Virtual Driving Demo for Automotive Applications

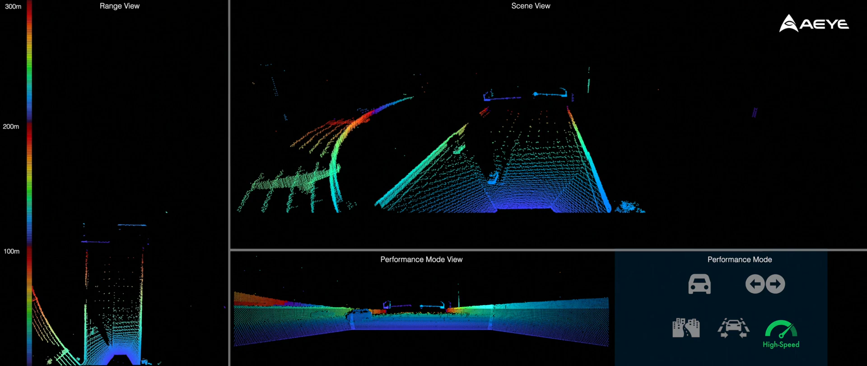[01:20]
urban driving mode, lane centering mode, and high-speed mode. We begin our journey in urban
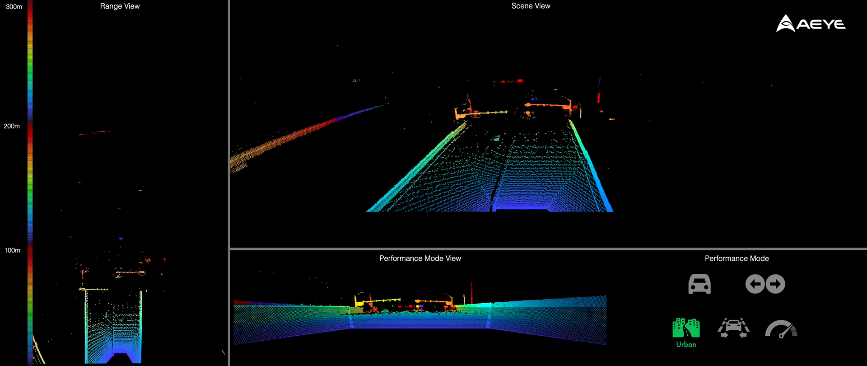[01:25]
driving mode with a dense region of interest at the horizon, with higher resolution and range. We begin our journey in urban driving mode with a dense region of interest at the horizon, with higher resolution and range. As we enter the on-ramp, Foresight adapts to lane change mode to check for lane occupancy in the adjacent lanes.
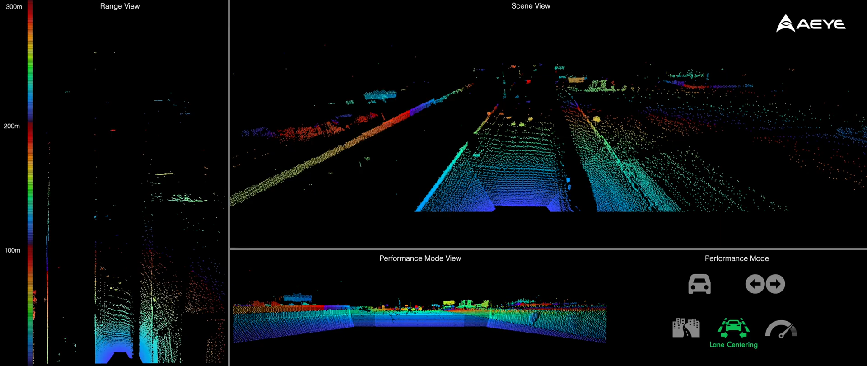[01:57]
Once we merge successfully, the system enters lane centering mode that allows hands-free driving on the highway.
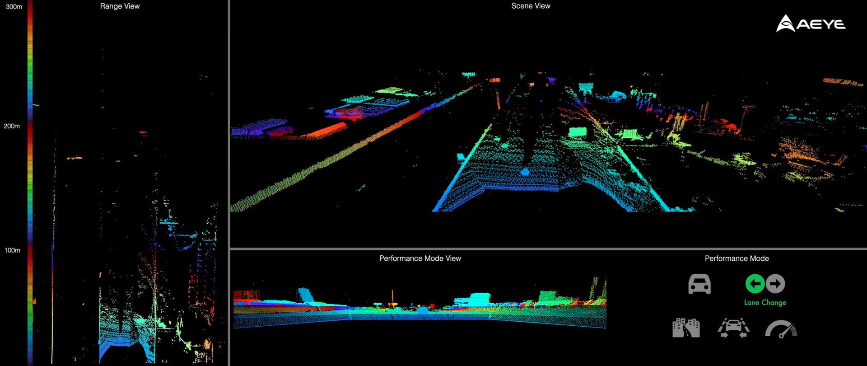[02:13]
In our example demonstration, if our vehicle goes above 70 miles per hour,
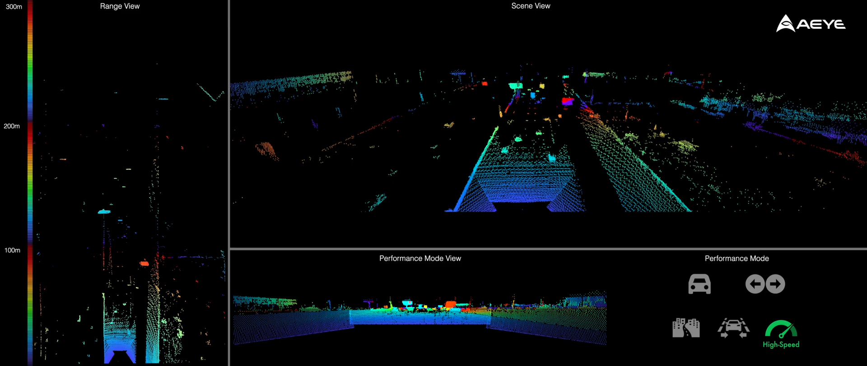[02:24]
the Foresight system enables high-speed mode to hone in on the ego lane to check for small obstacles and road debris. Be wither air force out the direction of the road to any region of the road. In the past, you will see a very short road in a condition.
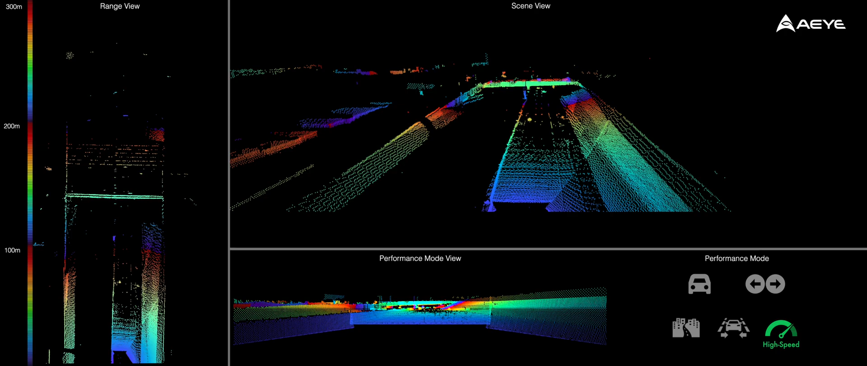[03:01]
To give you a wide range of time and resources, we can use better energy and range up to the street. We're working in one buffet for one side of the road. We're working in the entire world. We're working in a very simple network of school. We're working in an Arctic, up to 15-day weeks, up to eight miles per hour, and up to seven miles per hour, and up to five miles per hour, and down to 15 minutes. But in the long family area, we're doing low-told, and up to five miles per hour. brought you up to my vehicle and up to five miles per hour . And here's our opportunity to come back to our way to do that.
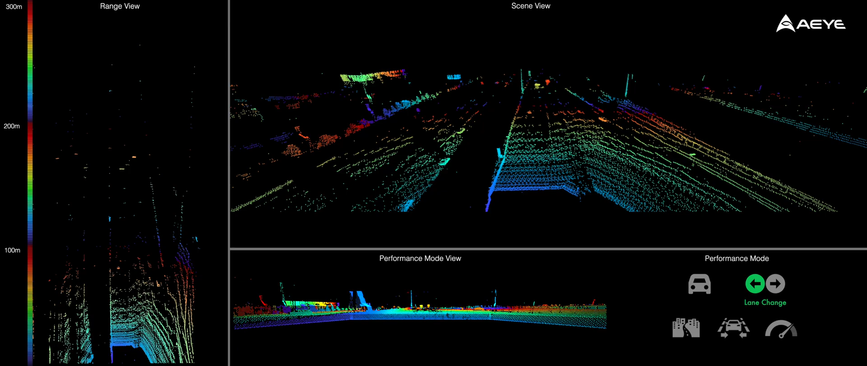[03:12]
And if the vehicle speed drops below 70 miles per hour, it will automatically go back into lane centering mode.
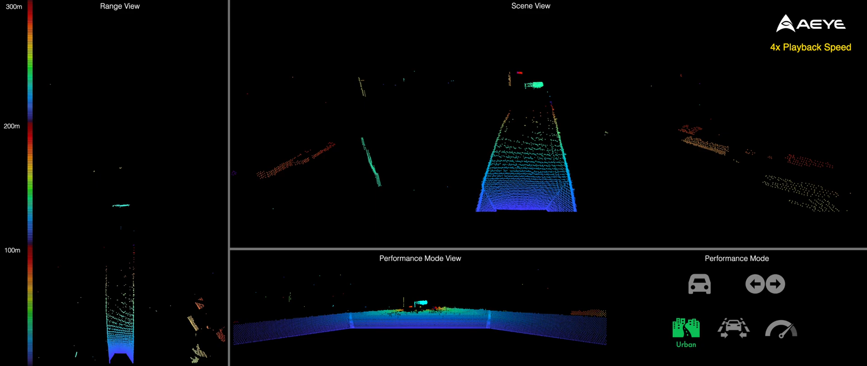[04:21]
And if the vehicle speed drops below 70 miles per hour, it will automatically go back into lane.
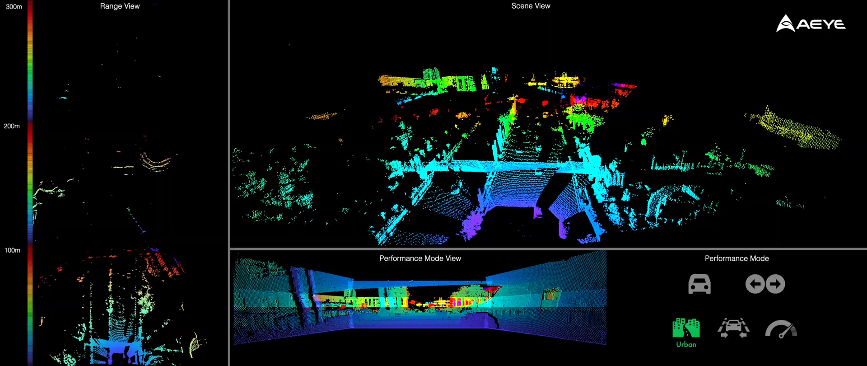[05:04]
and even the overhanging pedestrian walkways. We'll see you next time. We'll see you next time.
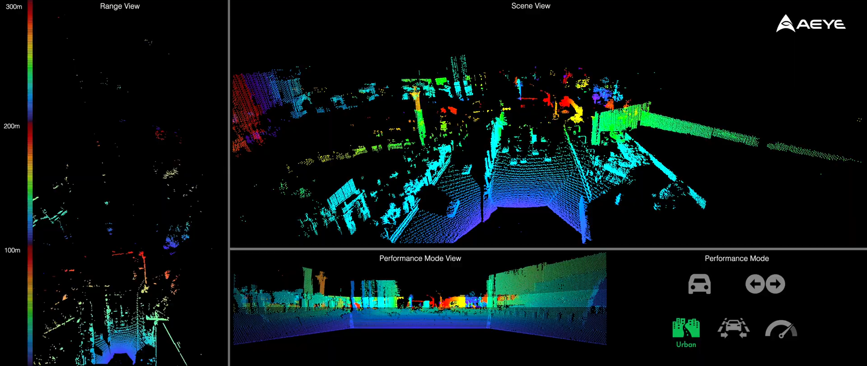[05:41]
As we approach a red light, Foresight adapts to the intersection and enables default mode with uniform resolution and full vertical field of view.
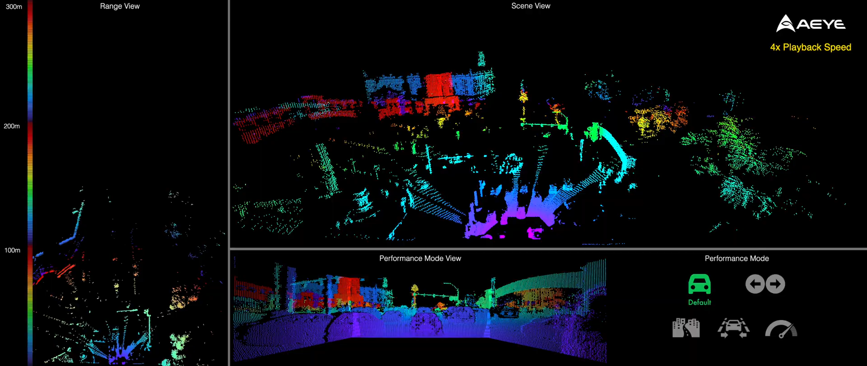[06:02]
As soon as the light turns green, the system goes back to urban driving mode with an ROI at the horizon and continues driving down the strip.
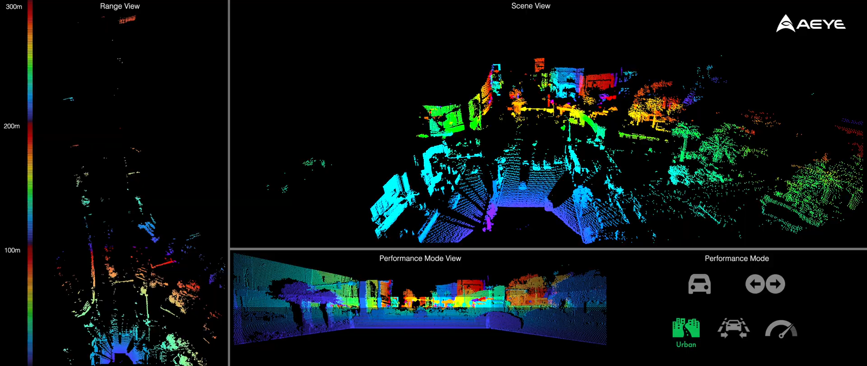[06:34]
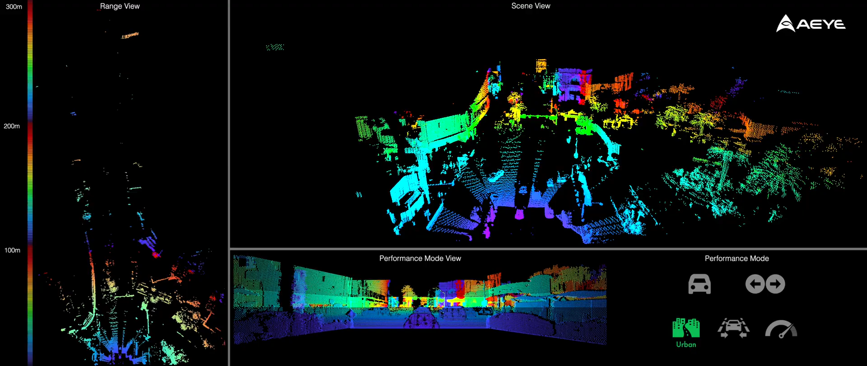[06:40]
As soon
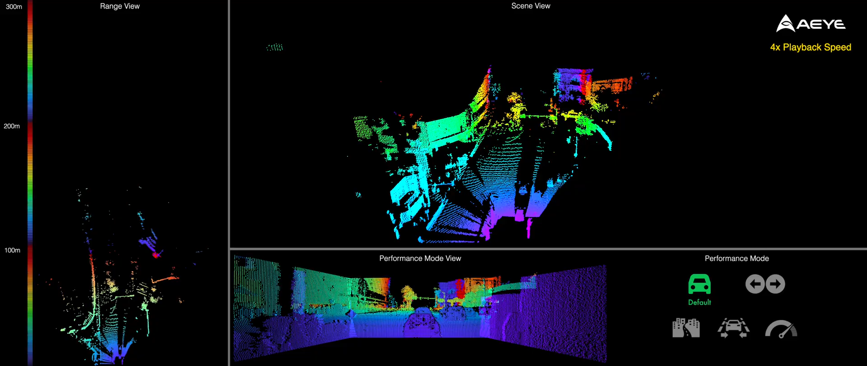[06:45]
as the vehicle speed drops below 70 miles per hour, we'll see you next time.